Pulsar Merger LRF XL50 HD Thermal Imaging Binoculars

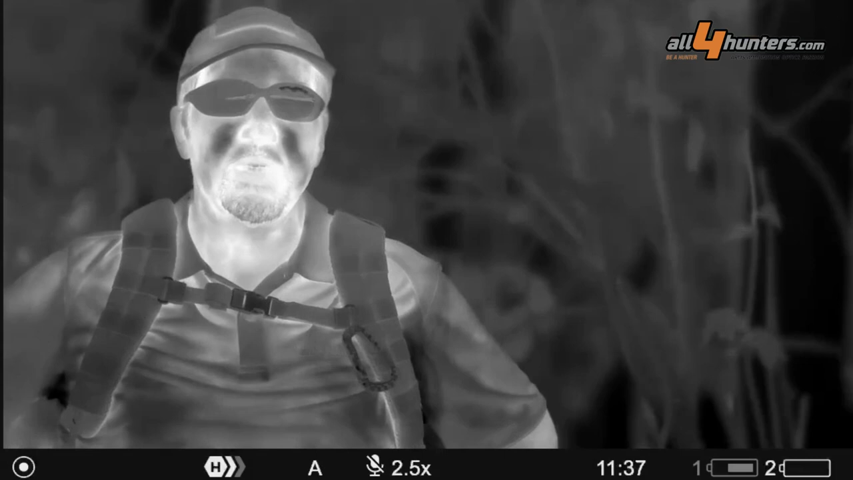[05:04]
a larger sensor also means that the images we're recording are larger and they have heavier weight in file size. So Pulsar decided to increase the integrated memory from 16 gigs to 64 gigs.
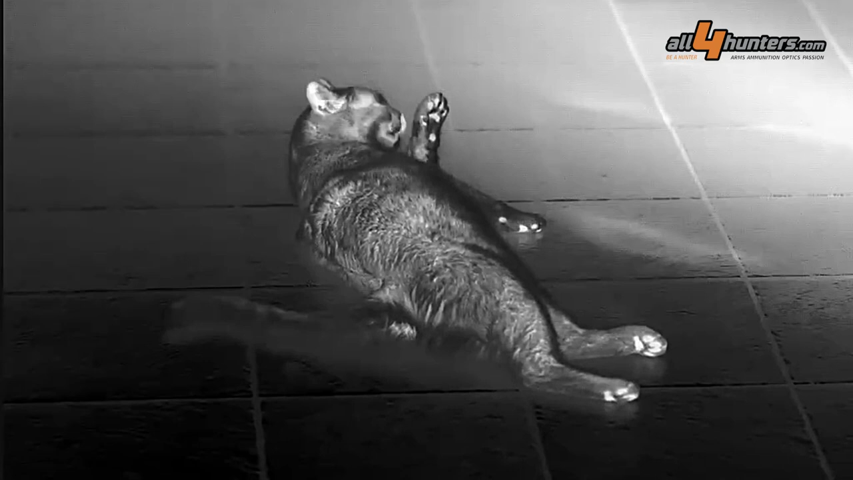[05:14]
Two batteries are just the same as the other Merger binoculars,